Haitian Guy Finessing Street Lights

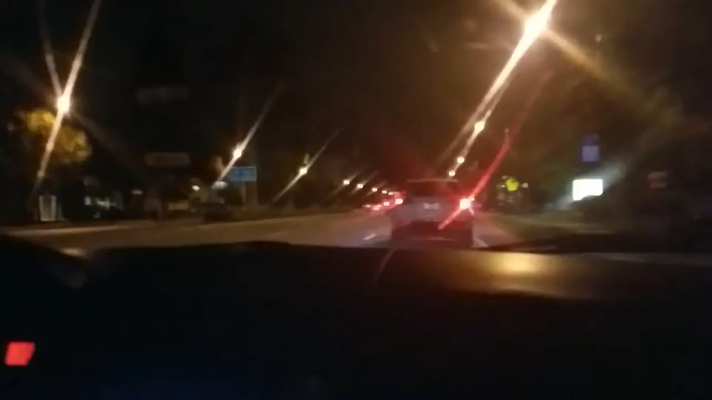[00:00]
I don't know how to drive, but I am the professional, okay?
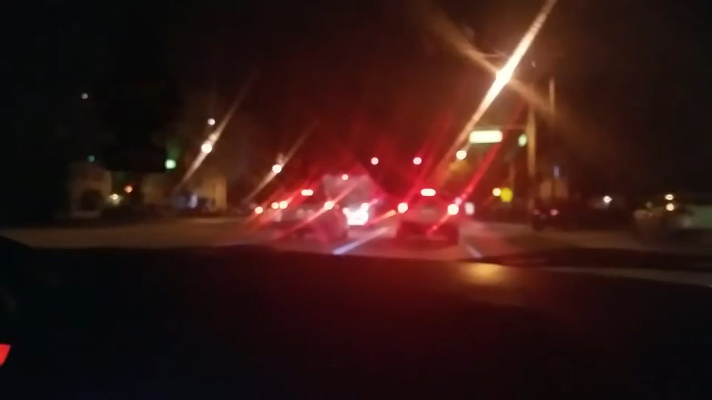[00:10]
You see them? You see them? They stay in the red light. Me, I don't stay in the red light. I finesse. Oh shit!
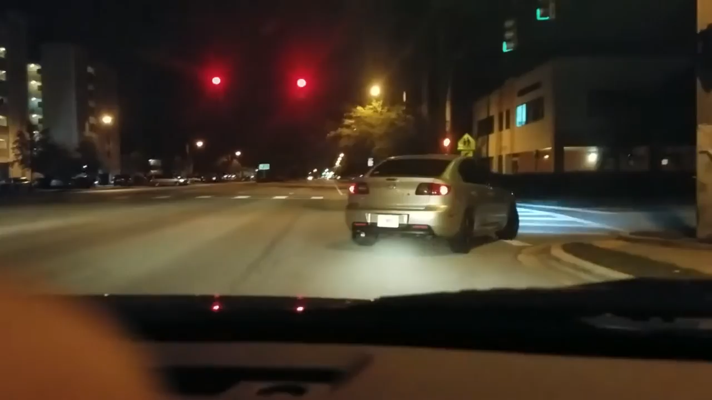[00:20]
Oh, look at that nigga! Hey, hey! We gonna follow that nigga! Wow, shit! I finesse the light.
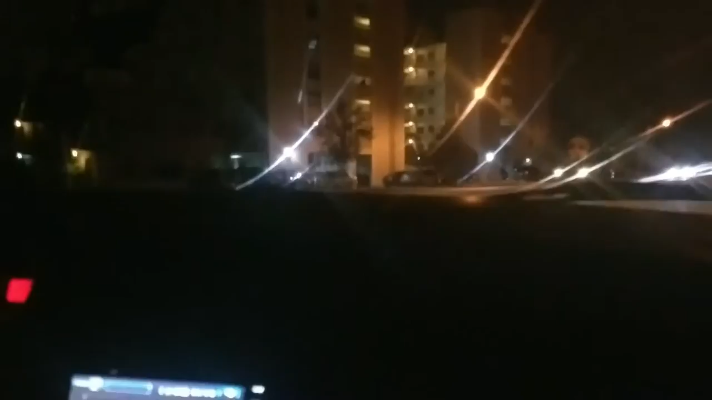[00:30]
I do not stay in the red light, okay? Yes. This is what I do in Haiti. I'm not going to pass this red light. Bro, you just burned the fucking red light. No, man. No, I'm not going to the red light. This is professional stuff. You just burned the red light? No, man. That's my guy professional. I'm not going to pass this red light. I'm not going to pass this red light. Cupert! You got the light! No, man. That's me. I'm not going to pass this red light. What are you going to do it again? Do it again?
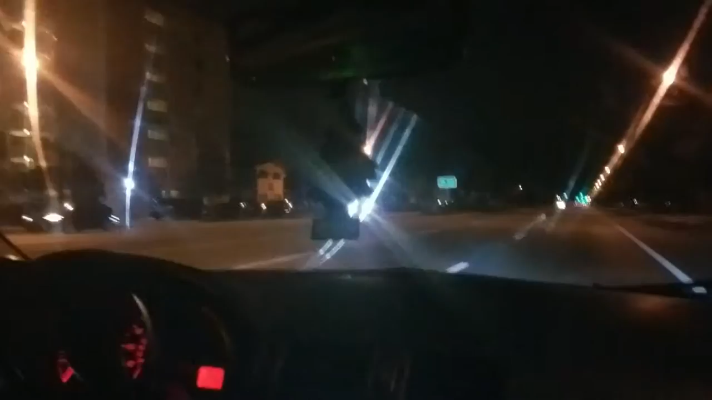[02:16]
oh no I'm not where's it's got oh I bought this I don't know how yo yo yo you better do it again you better do it again look look what kills me the most this boy turns on his turn signals brother this this is because I did not you gotta do it hang on do you know you're going to do it you need to stay up on the streets if you can't take the king oh
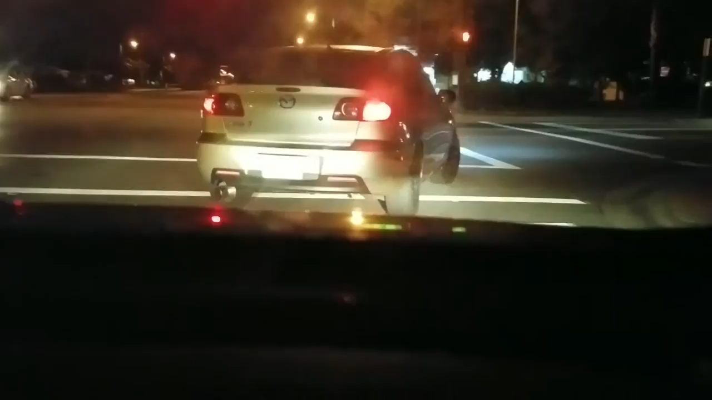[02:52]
oh oh yeah oh that boy fucked up
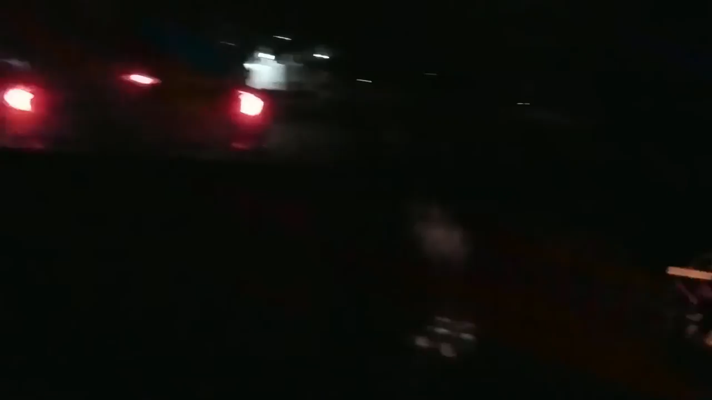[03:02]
what what what boy over we gotta see what this nigga we gotta yo yo I'm a driver next to him I'm a driver next to him brother daddy about how about it's down side they have flashy hey what you trust me what you trust me oh daddy